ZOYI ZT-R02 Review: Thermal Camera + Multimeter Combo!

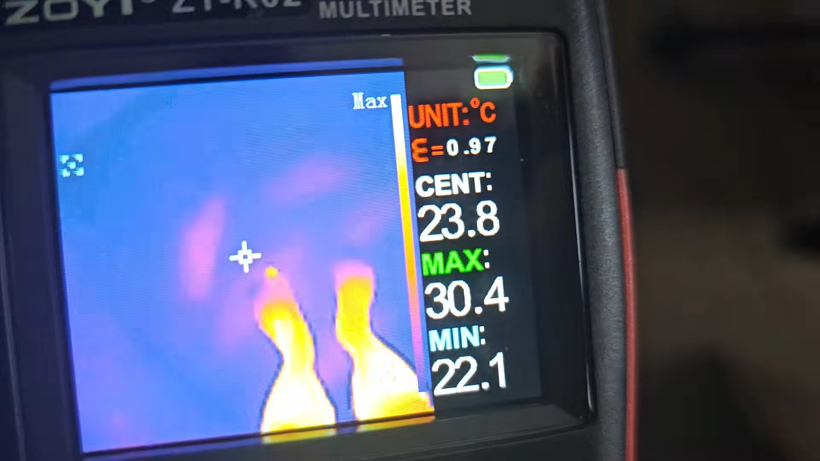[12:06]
Um, you can even pick up footprints over here.
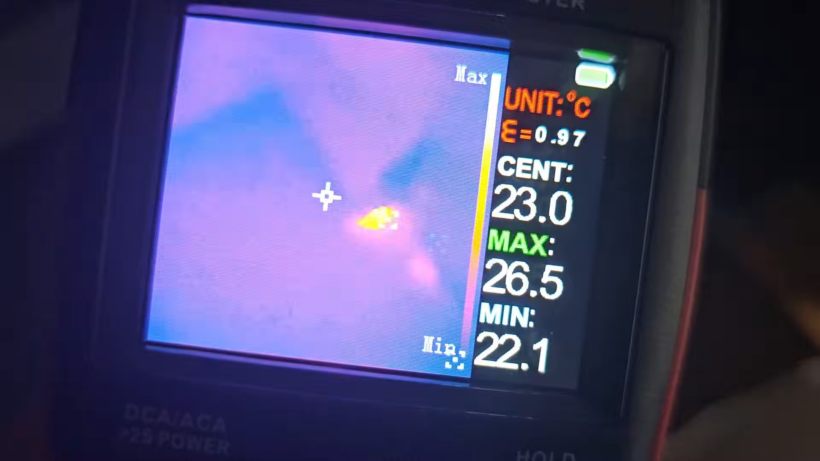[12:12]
On screen: spot 23.0°C, max 26.5°C, min 22.1°C
What have I got here? That's yeah, that shouldn't be, yeah, that thing shouldn't be too hot.
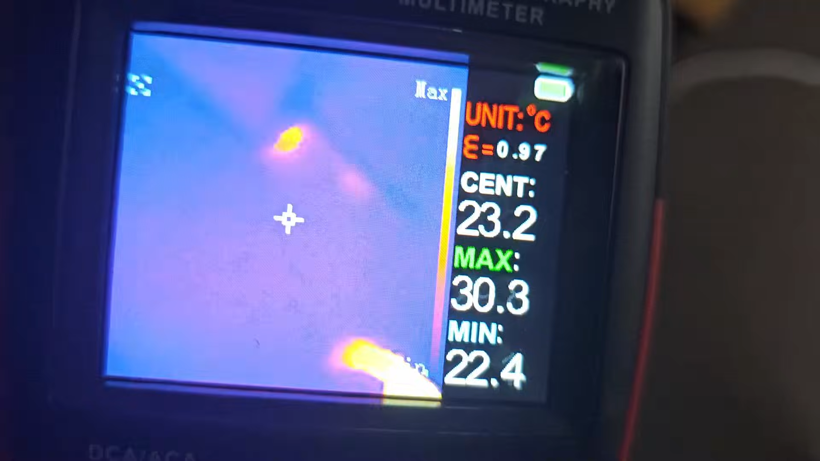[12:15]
On screen: spot 23.2°C, max 30.3°C, min 22.4°C
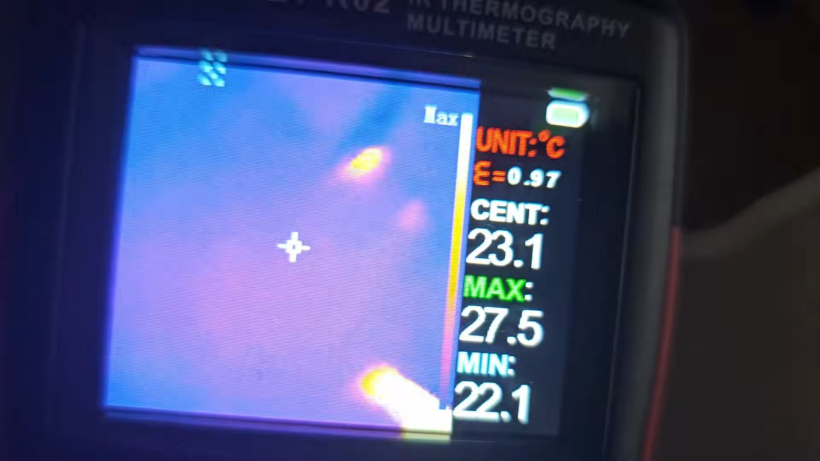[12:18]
On screen: max 27.5°C, min 22.1°C
That's, um, that's my charger, but I don't have anything connected to it.
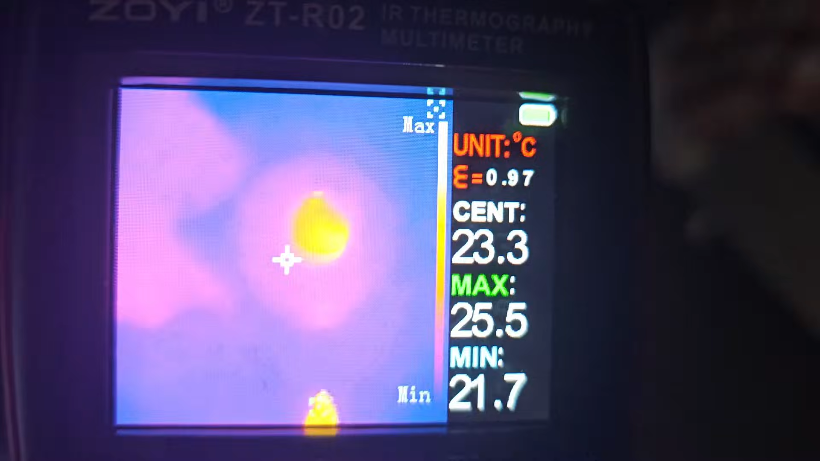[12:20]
On screen: max 25.5°C, min 21.7°C
And yeah, let's have a look out around here.
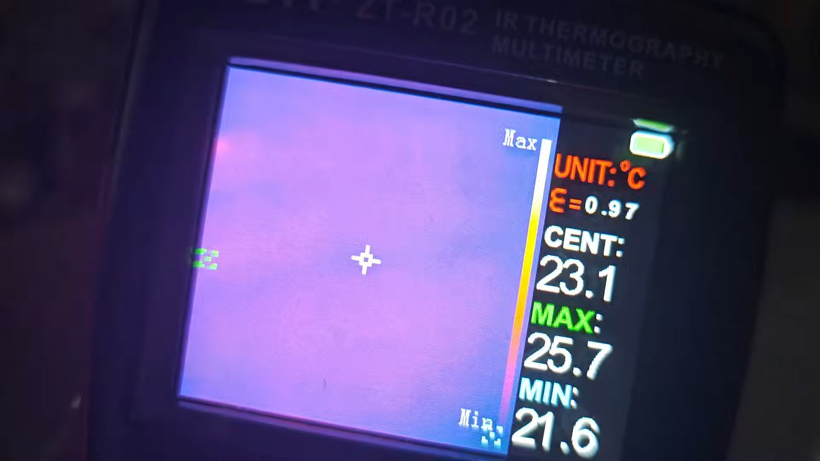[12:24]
On screen: spot 23.1°C, max 25.7°C, min 21.6°C
Um, now this is my fridge, so there should be,
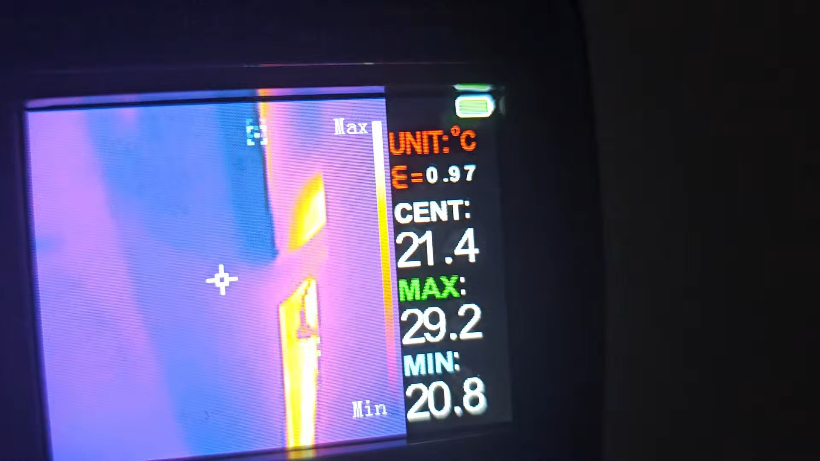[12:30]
On screen: max 29.2°C, min 20.8°C
you can see the coils just running down the back of the fridge there.
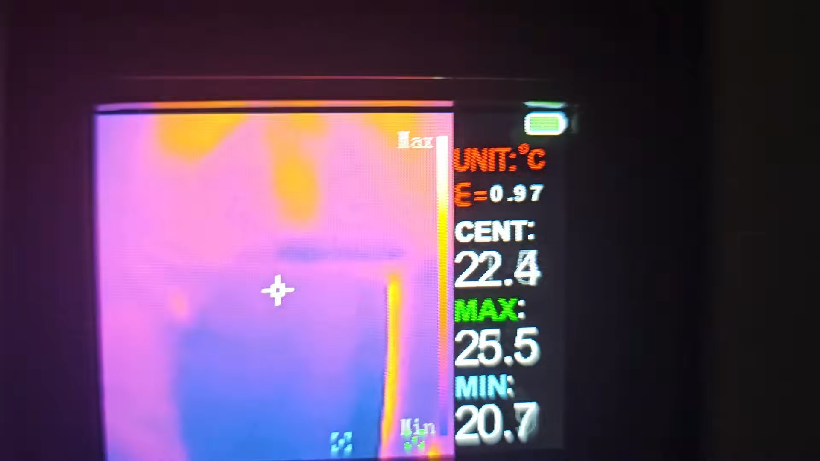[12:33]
On screen: max 25.5°C
Um, hadn't used, haven't used my microwave yet.
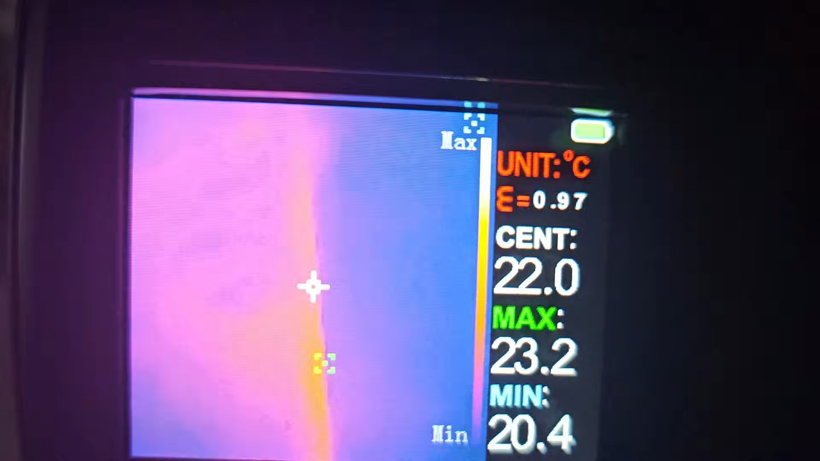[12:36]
On screen: max 23.2°C, min 20.4°C
So let's just have a look inside my freezer.
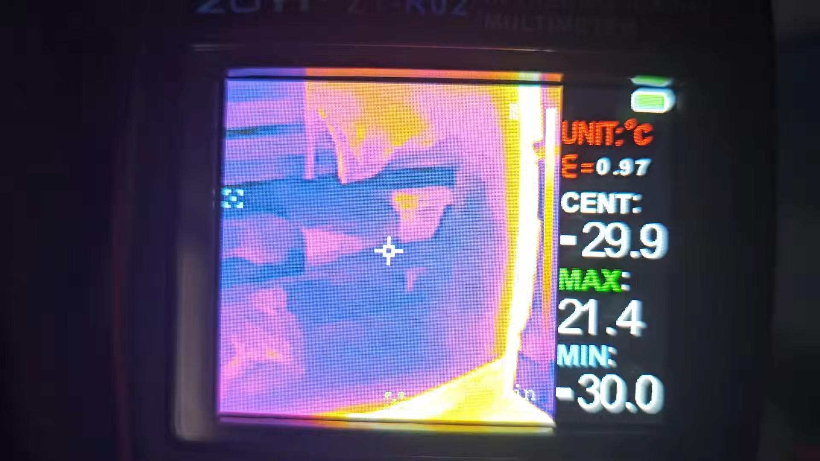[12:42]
On screen: max 21.4°C, min -30.0°C
So yeah, what I like is that you can really see the, yeah,
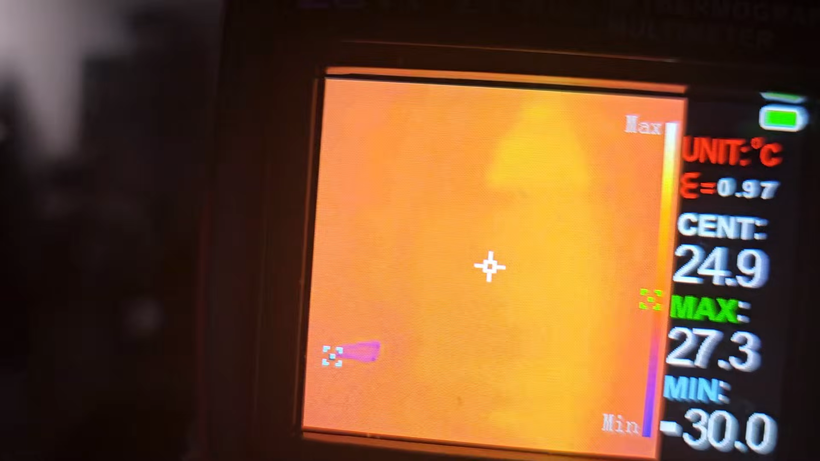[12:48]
On screen: max 27.3°C
you can really see the form of all the objects,
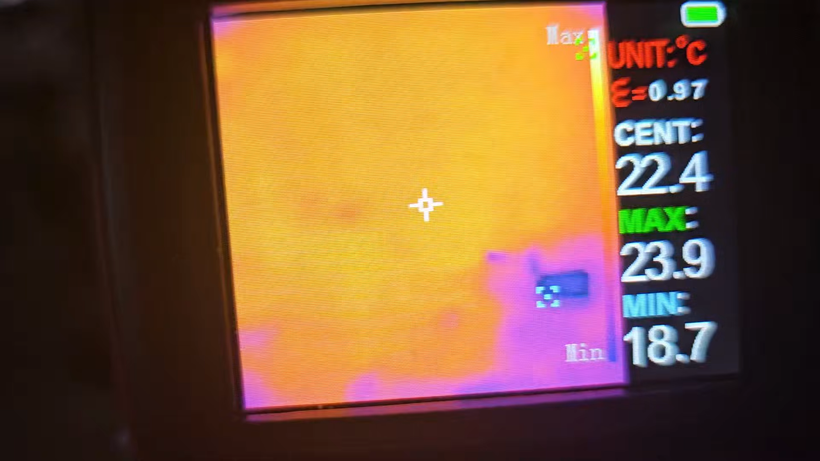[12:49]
On screen: spot 22.4°C, max 23.9°C, min 18.7°C
which you weren't really able to tell with the original ZT-R01 model.
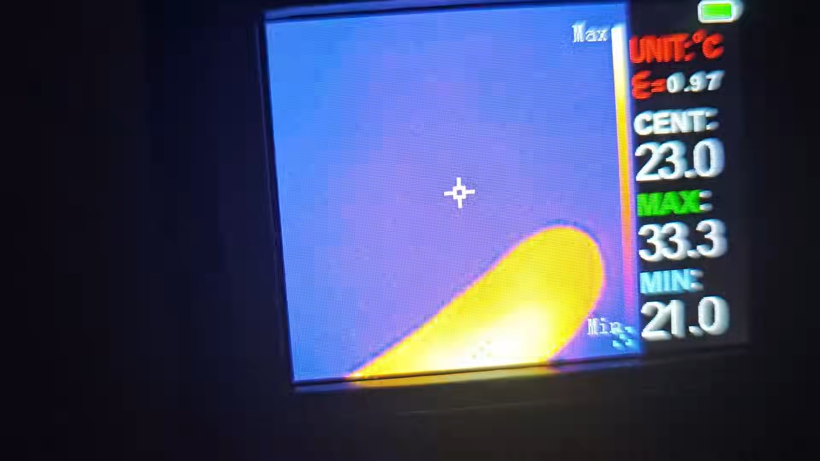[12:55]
On screen: max 33.3°C, min 21.0°C
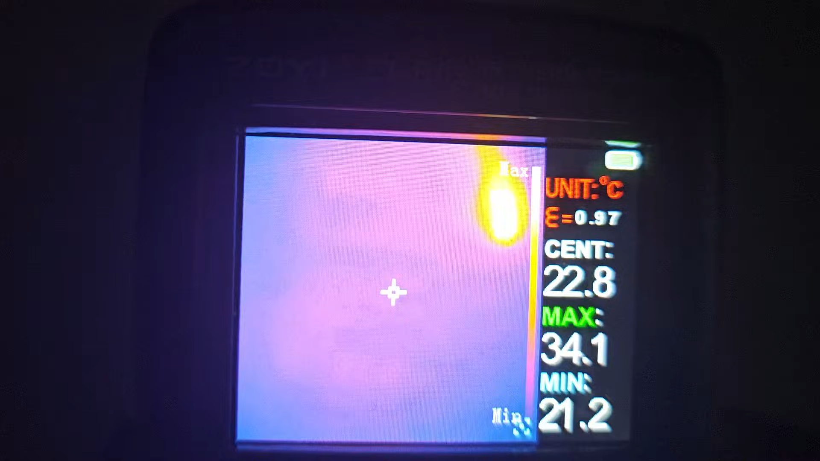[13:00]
On screen: max 34.1°C, min 21.2°C
And this is my, um, meter box.
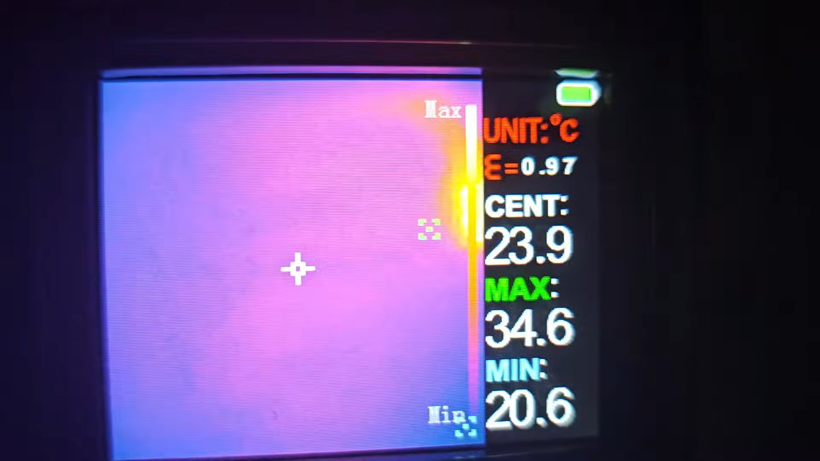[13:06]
On screen: max 34.6°C, min 20.6°C
You can see there mirror here with me in it. All right.
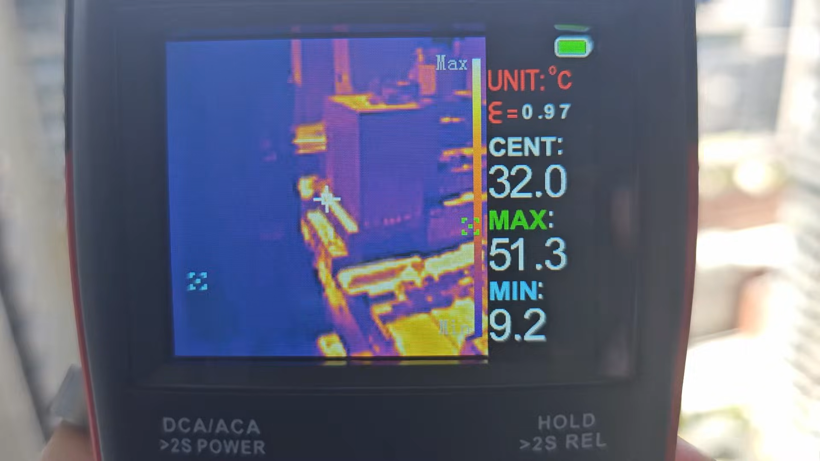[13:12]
On screen: spot 32.0°C, max 51.3°C, min 9.2°C
And this is just looking down the street and again, pretty decent, pretty decent little performance.
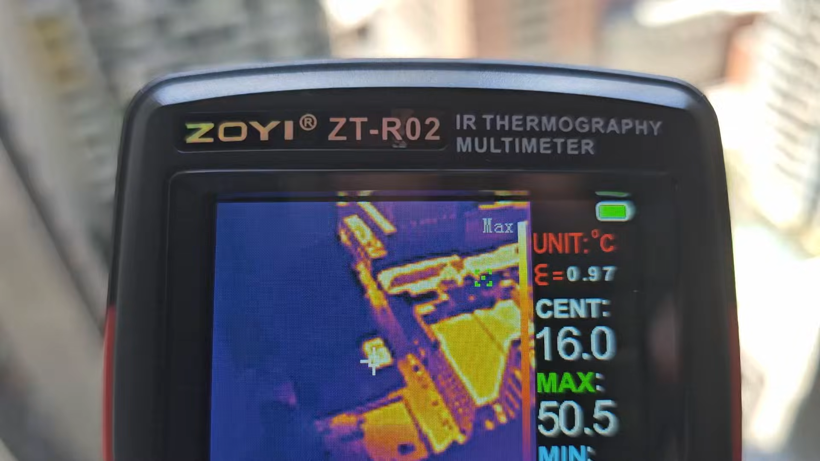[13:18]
On screen: max 50.5°C
Like I'm surprised that you can make out all the bits and pieces of the buildings,
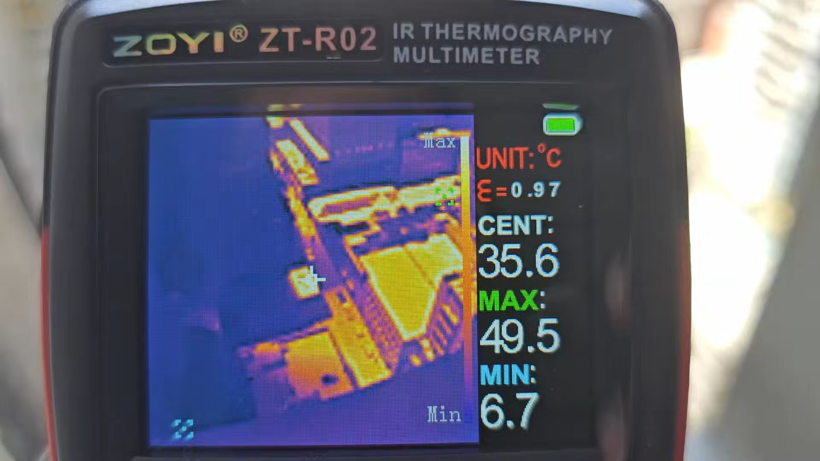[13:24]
On screen: max 49.5°C, min 6.7°C
um, on the ground here as well. All right, some people kind of walking in the distance.